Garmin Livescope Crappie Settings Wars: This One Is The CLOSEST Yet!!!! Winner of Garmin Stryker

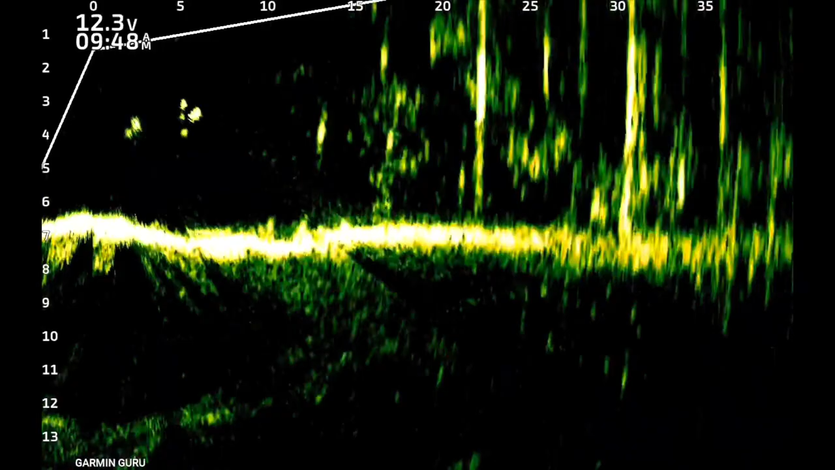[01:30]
tvg on low um i use the same depth settings that uh that i'm gonna use on both of them try to be as fair as possible um um i'm using the color moss i let the anglers use the moss color now one thing you can see is right here you see these little bands right up under the zero feet what that is is it's actually picking up the trolling motor prop because what i'm doing is i'm just scanning back and forth left and right with the live foot uh it's actually on both readings it's a little bit right there you can see it and that is actually the prop spinning um i started on 40 seat and then i come into about 30. um this is moss remember you lose a little bit of detail with moss
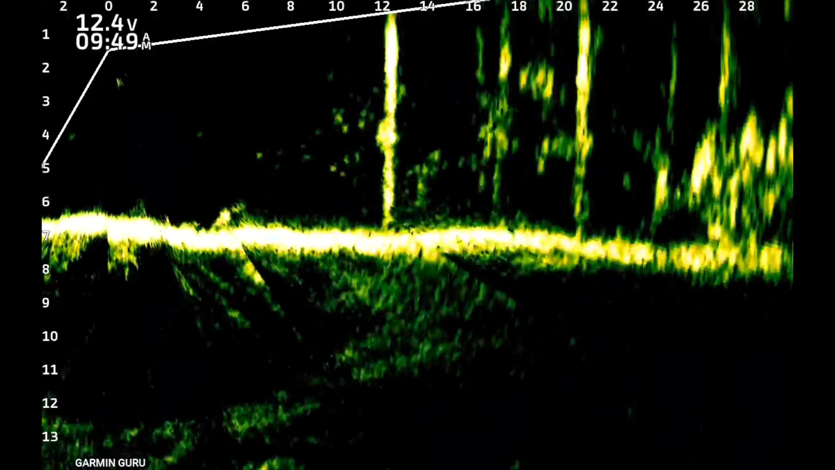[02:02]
uh just because of you gain what you gain in brightness you're going to lose a little bit of detail uh in the moss but uh to me these are great images uh the background's very clear not a lot of clutter
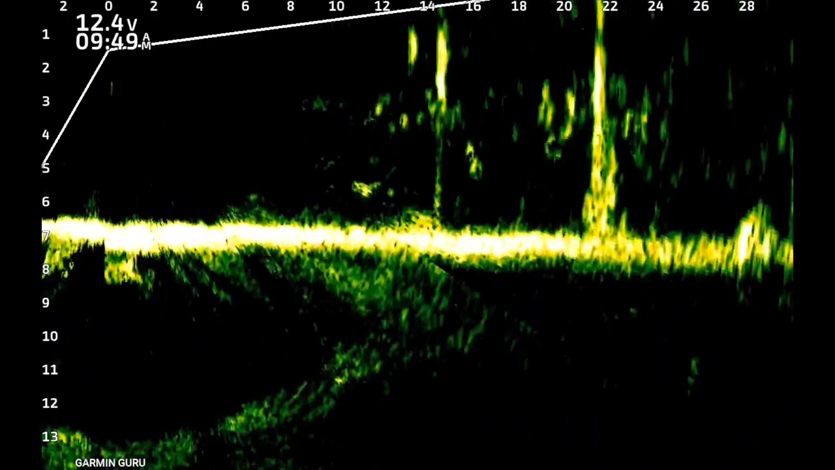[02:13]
you just see fish bait fish uh these are all dot posts that i'm around now we're going to go to his um he likes a little bit hotter gain um
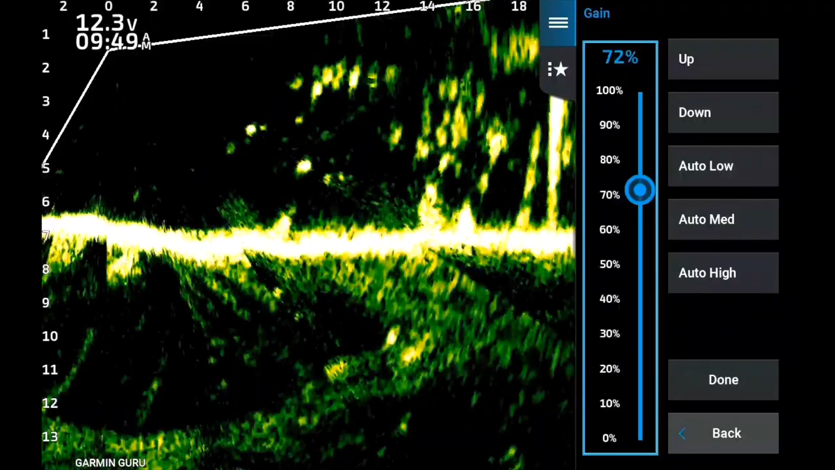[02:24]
i'm about 65 gain he likes 73 um you know and so
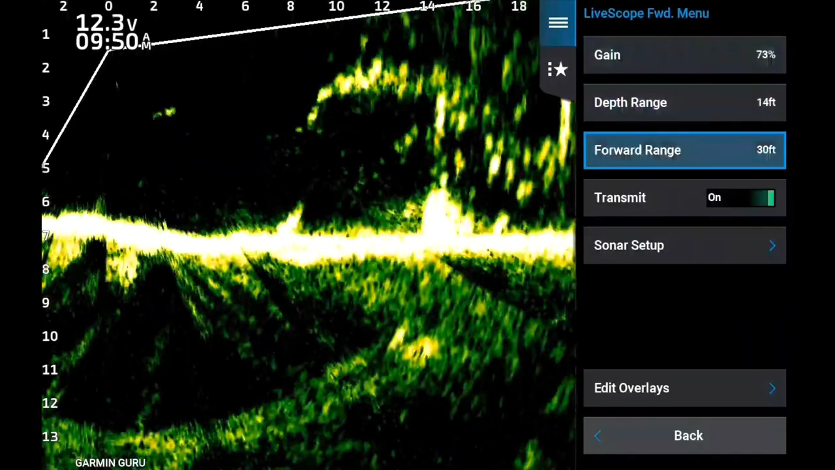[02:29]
there's a few other things he changes in here he likes noise reject on high
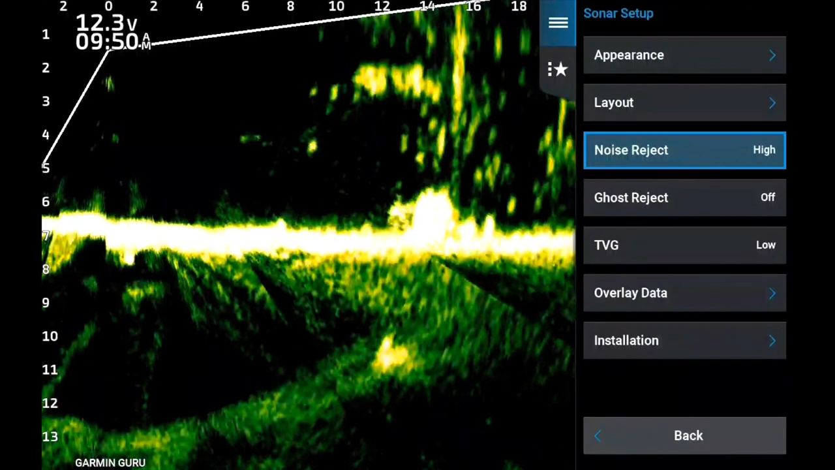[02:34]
me i don't like to fish on high because it does put a delay in it but it does does
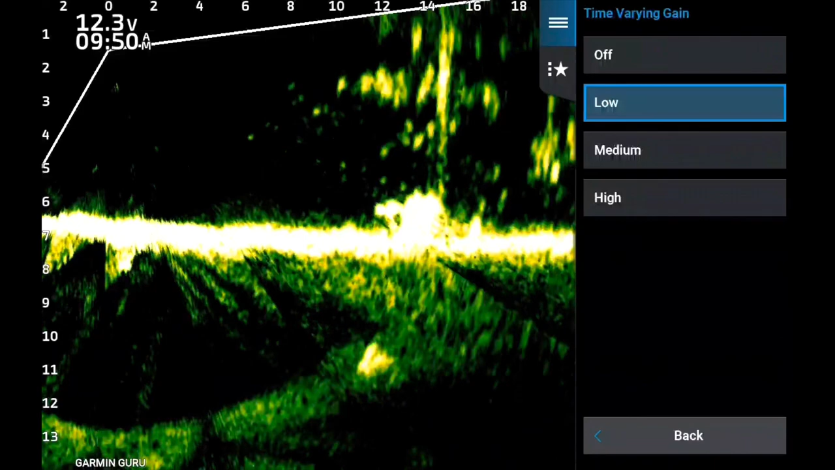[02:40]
shoot for a you know a more beautiful uh return now he turns the tvg off so
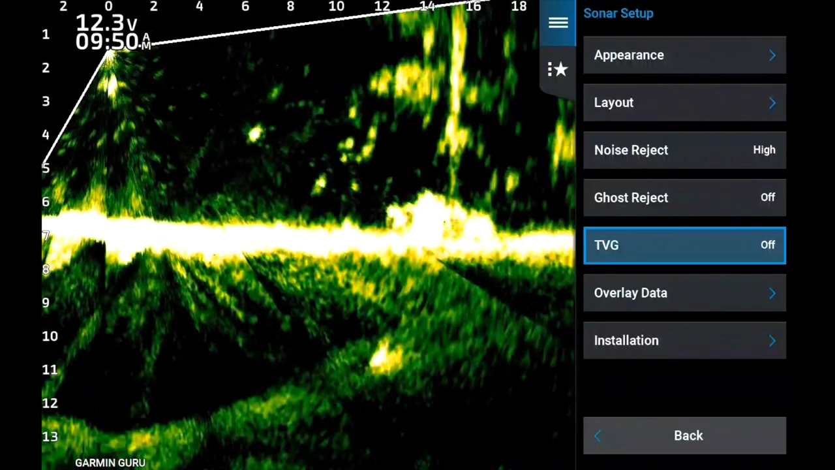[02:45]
you notice up in the left hand corner a little bit more noise a little bit more uh artifact in the
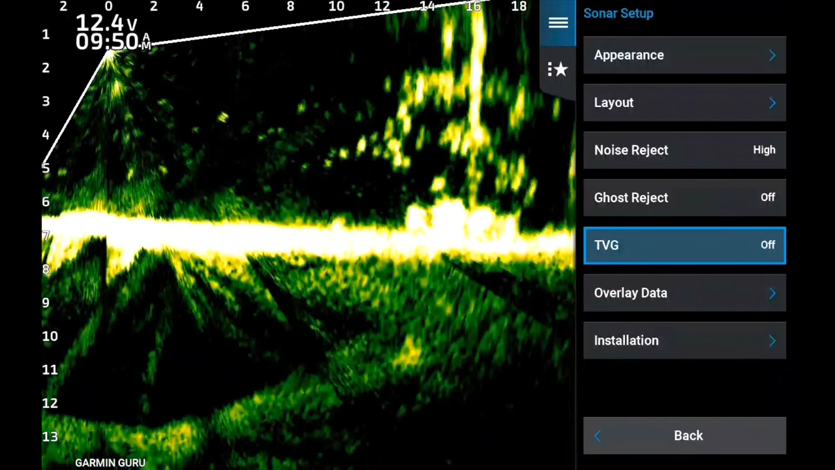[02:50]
water um he likes his ghost retreat uh reject on auto i don't use it at all uh i just don't use the ghost reject i'm not saying
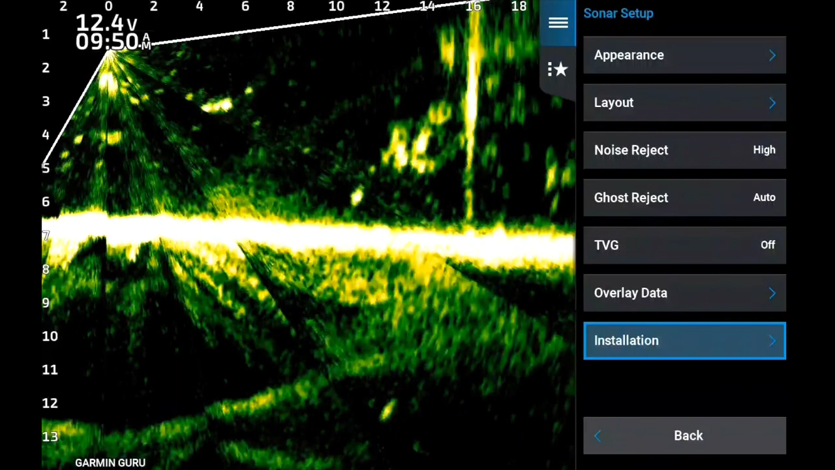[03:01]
this completely useless i have used it on a couple anglers but i don't but you notice all the rays how they're showing up that's a result of the tvg he likes his color gain on about 84 and his color limit on about 30.
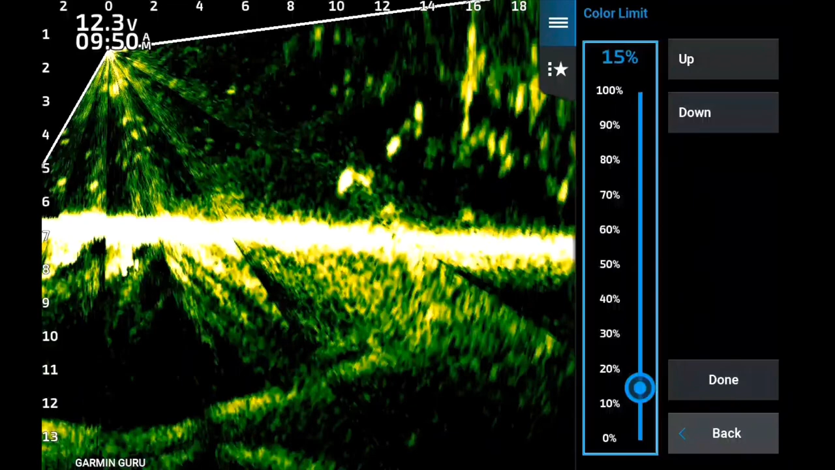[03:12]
i just don't notice much what what happens much with their color limit um uh on moss it it it it doesn't do much it kind of just has that that hummingbird but i could start off at 40 and then i come back into 30 um just trying to do the same you know sweeping side to side this is going to be a really really really tight uh contest battle um the one thing i see without the tvg is a